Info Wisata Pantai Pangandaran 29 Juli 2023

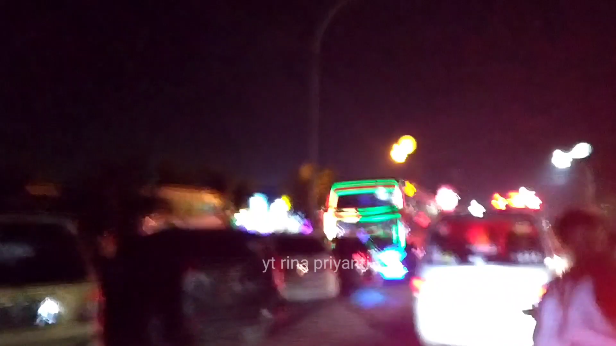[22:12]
Ini sebelah kanan ada cafe shop.
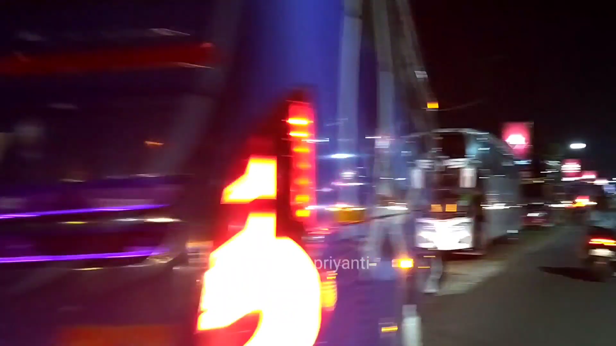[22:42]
Kiri kanan bis. Bangun tanda di balik dia ya sana.